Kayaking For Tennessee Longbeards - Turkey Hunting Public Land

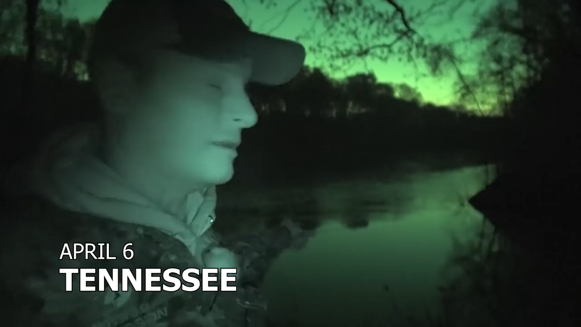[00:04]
don't know if you guys will recognize this location from last year's Coming in Hot Tennessee episode,
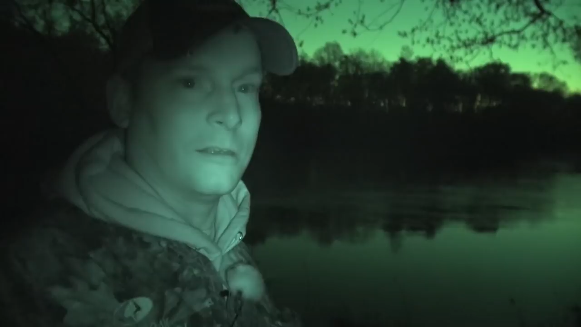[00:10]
but it's the same location that I started that episode. Apparently, they've had some flooding and it washed away the landing here.
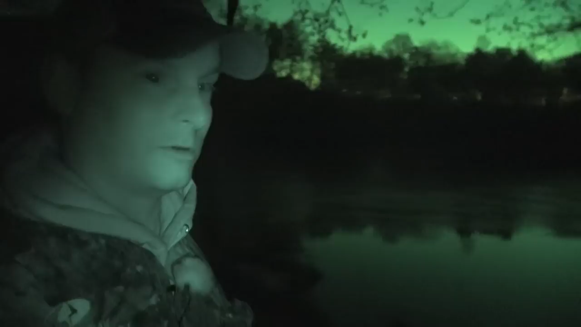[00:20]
A bunch of big trees, and the water's a little bit up. If you didn't already figure it out, we're in Tennessee again.
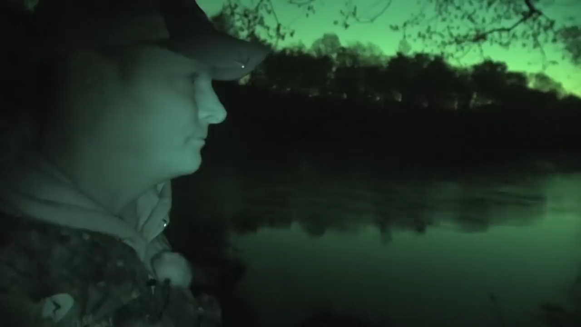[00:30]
My first day here in Tennessee, I got about a week down here to hunt. And I was hoping to put in right here this morning and get upstream about a mile.
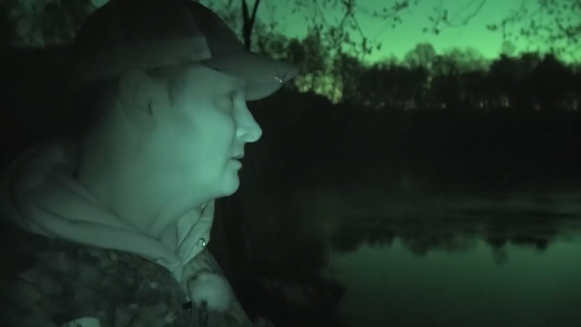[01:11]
So I don't know, with that virus thing going around, a lot of people out of work. It might be some more hunting pressure than it was last year. But I'm gonna let it get light here and see if I can get my kayak in the water without drowning.
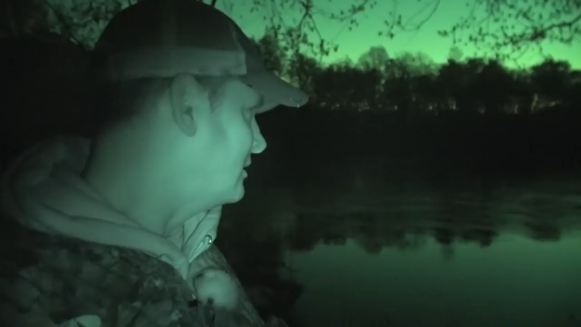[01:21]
And if I can get upstream, I think I can get around the back side of this current here on the other side against the bank over there, and I might be able to get upstream that way.
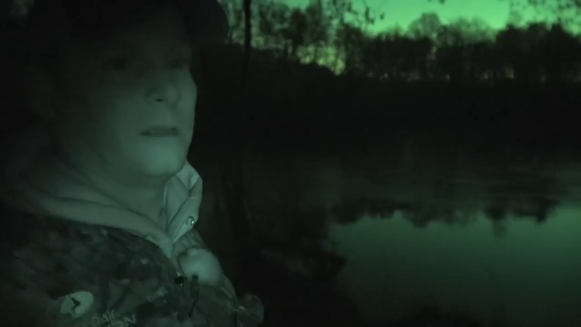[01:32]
So I just want to be safe and wait till daylight.